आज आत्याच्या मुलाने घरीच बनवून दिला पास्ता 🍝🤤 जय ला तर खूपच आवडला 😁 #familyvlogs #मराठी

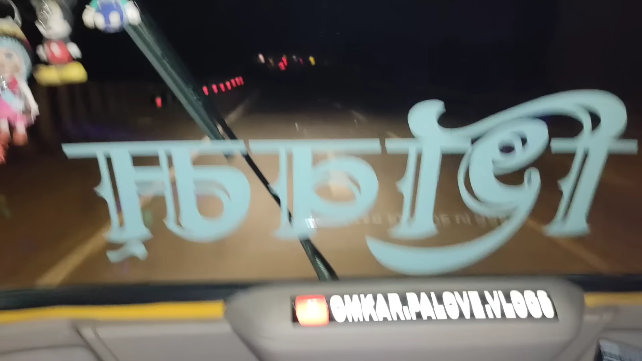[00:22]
भाडं सोडायला आलेलो कुडा आला आणि भाडं वगैरे सोडून झालेलं आहे आणि आता आपण चाललंय डायरेक्ट घरी.